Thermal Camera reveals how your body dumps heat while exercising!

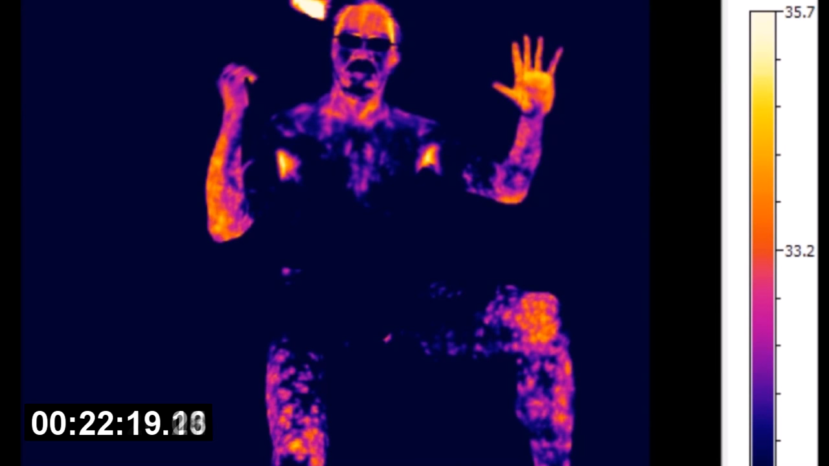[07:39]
And then of course at the end I just take a break. And you can see all this blotchy stuff.
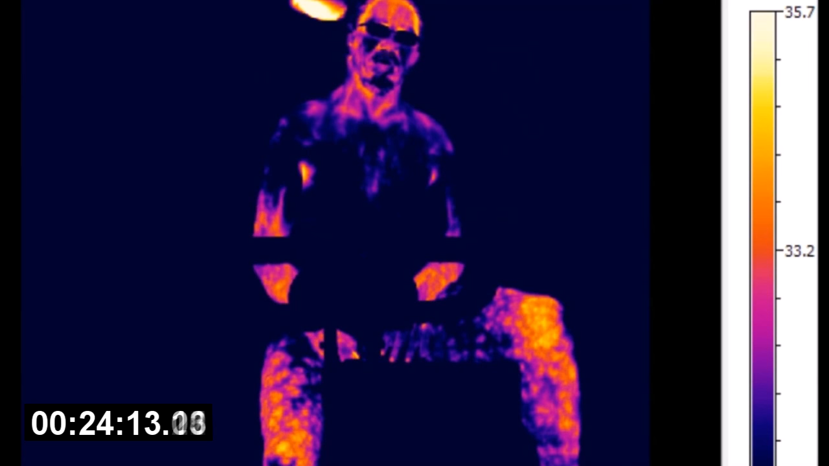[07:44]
I'm trying to hold my hands out here. But it's actually quite hard to hold your hands up like that after you've done 20 minutes of cycling.